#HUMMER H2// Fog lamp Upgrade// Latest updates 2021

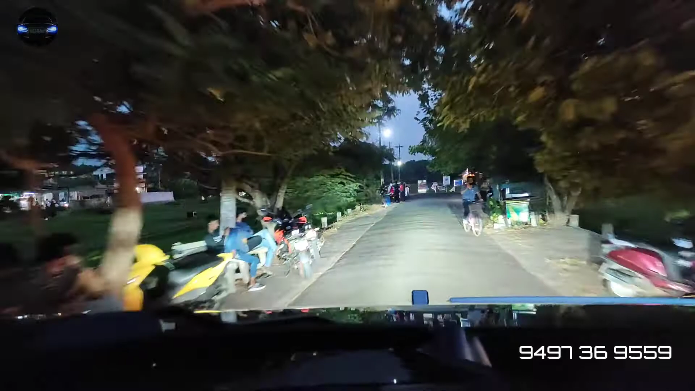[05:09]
ലോ ബീമിൽ നടന്നു വരുന്നവർക്കാണെങ്കിൽ പോലും അവരുടെ കണ്ണിലേക്ക് വെളിച്ചം അടിക്കുകയൊന്നും ചെയ്യുന്നില്ല.